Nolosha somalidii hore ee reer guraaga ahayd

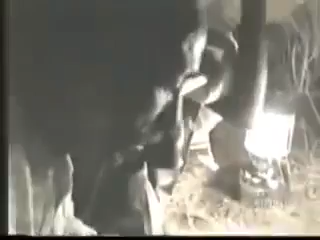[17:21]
Yes, you see, here is an addict.
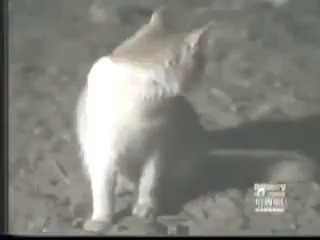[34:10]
No one's quite sure how this bizarre spectacle began.
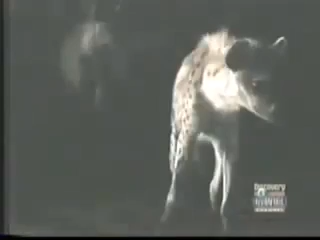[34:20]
But every evening, just outside the city walls, a man comes to feed scraps to the hyenas.